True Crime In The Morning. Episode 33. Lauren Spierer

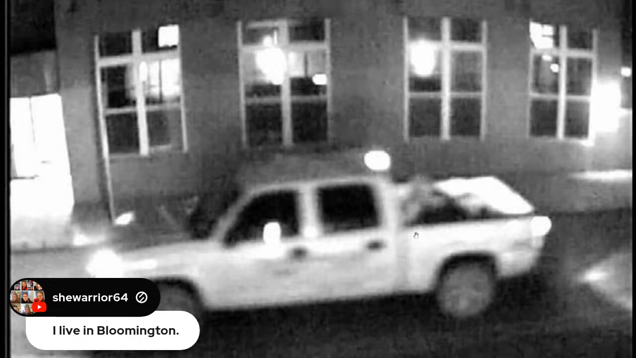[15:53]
But I guess there was some confusion about this vehicle possibly circling the area right where she was last known to be. But really, it was just two cameras that their timing was off. So he never really circled the area. Stopped and picked up somebody, I think, that was working in the area. Not sure. Something like that. But it was dismissed.
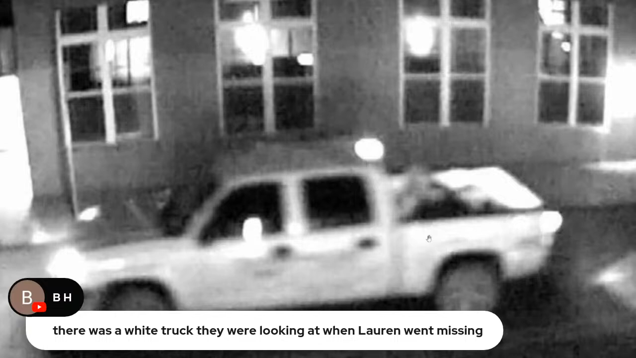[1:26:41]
And then they had this footage where you can't really tell what the hell this is back here. Kind of looks like there might be a person in the back holding another person. But the truth is, they never circled. That was just a mistake, right? So there's all these little things you have to consider, the variables, right? When you're looking or trying to do your own investigation. But yeah, it was cleared.